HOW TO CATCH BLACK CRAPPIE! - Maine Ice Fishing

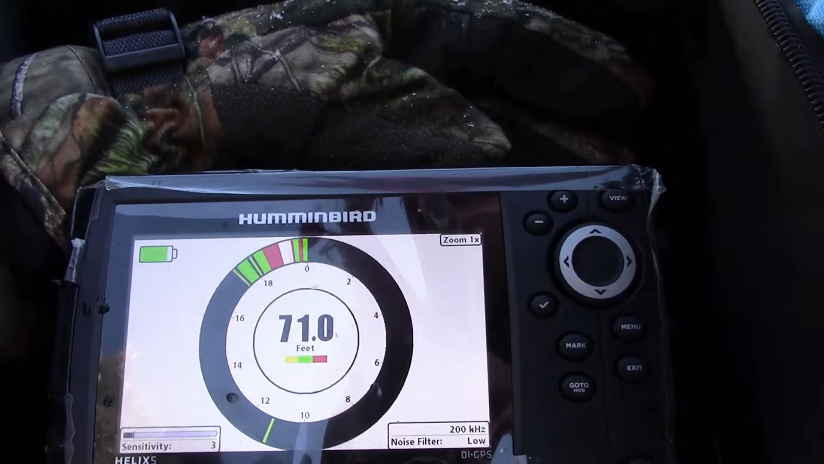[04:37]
On screen: depth 71.0 ft
Right there. Yep. 14. Oh, here comes one. See that look coming up?
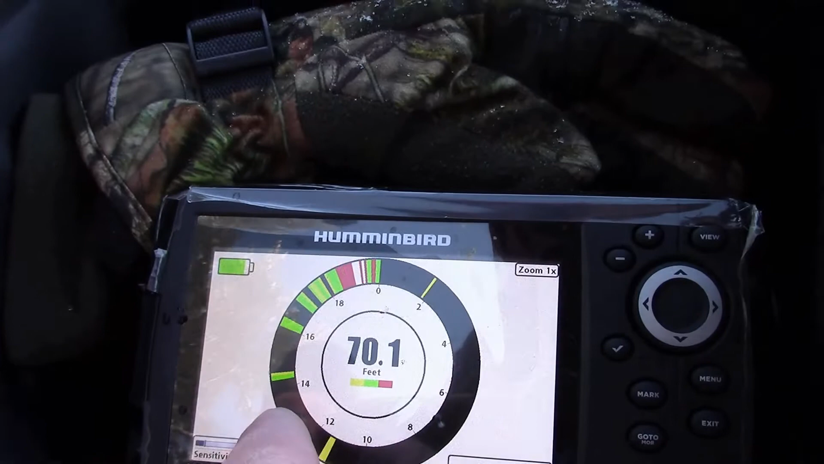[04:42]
On screen: depth 70.1 ft
Yeah. 16 feet. Here he comes. He's coming up for it. Here he comes. Coming up fast. Right in there. Oh, I hit it. I missed him.
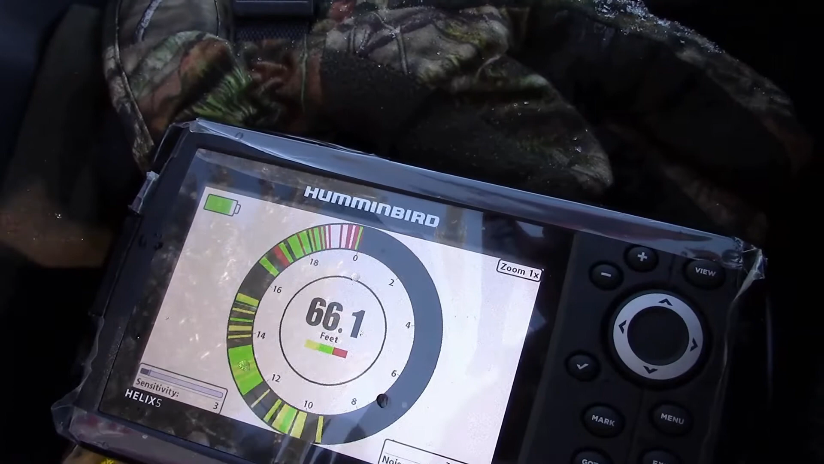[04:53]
On screen: depth 66.1 ft
That was all that activity. All that right there. Right there is just from my line. I just my hit. Yeah. All coming that.
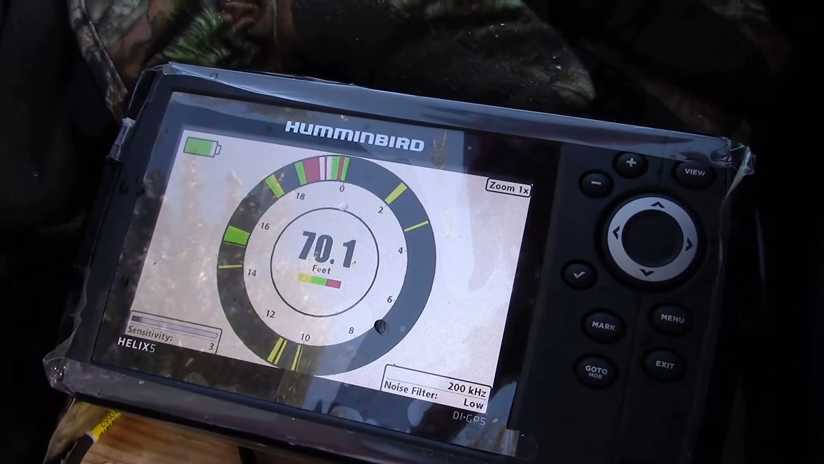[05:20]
On screen: depth 70.1 ft
Hold it here. Fish is coming down and the fish coming up.
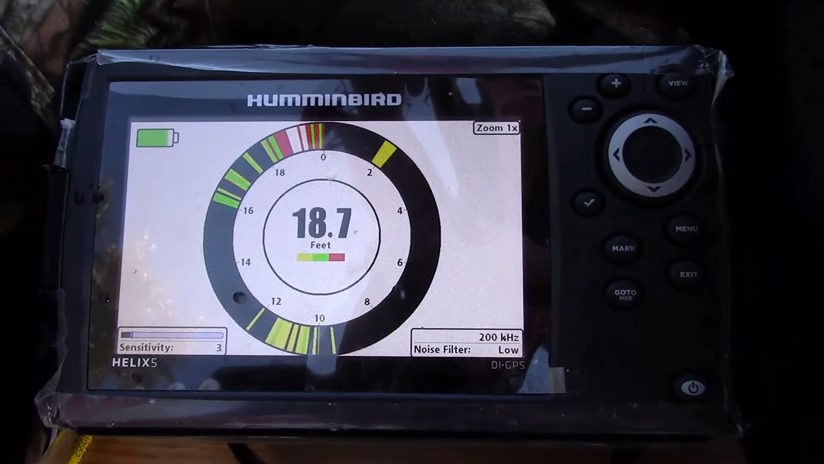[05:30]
On screen: depth 18.7 ft
Try to bring it back up past him. Above him a little bit. Which lines? The red? The red line is the fish. Right in there?
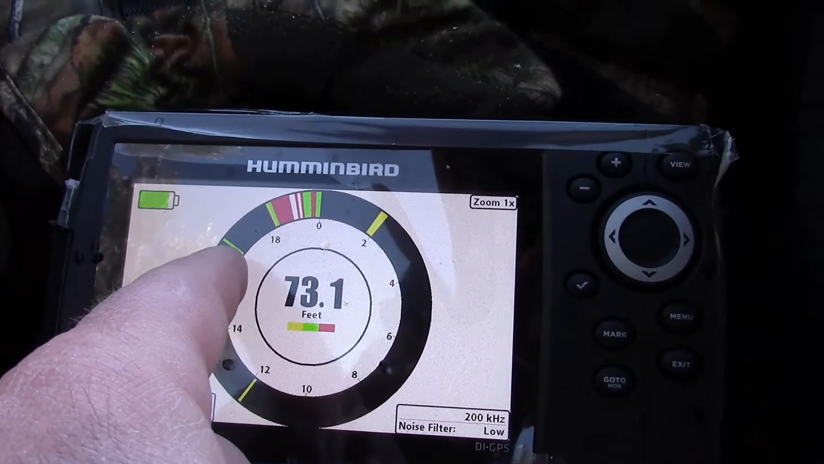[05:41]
On screen: depth 73.1 ft
Yeah, and I'm moving up to 14 feet right now. See, I'm moving up. He's coming yeah, right up here. Here. You're right here. He's coming up with me. Here he comes. Oh, there he is. Right there. There he is. I got him. You got him?